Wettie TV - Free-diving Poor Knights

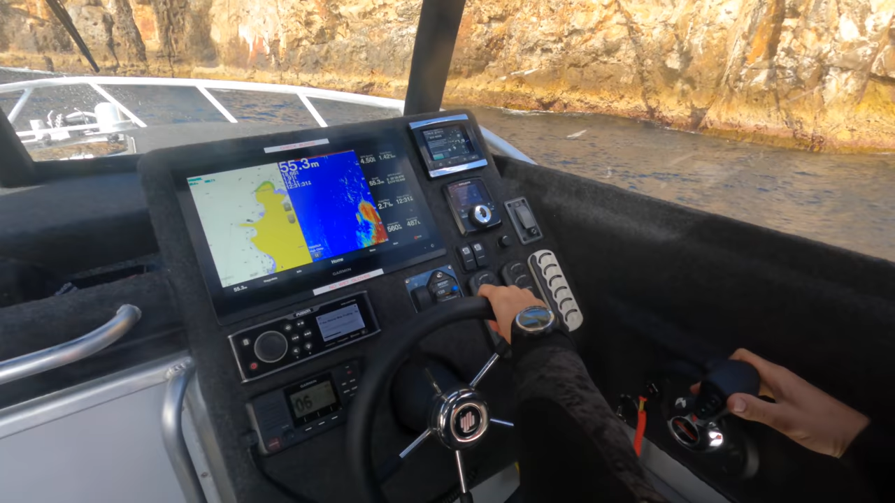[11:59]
On screen: depth 55.3 m
There's a charter boat parked there so we tried on the other side there but it was too deep. Big 56 meters so close to the rocks we parked on the other side once the charter boat left.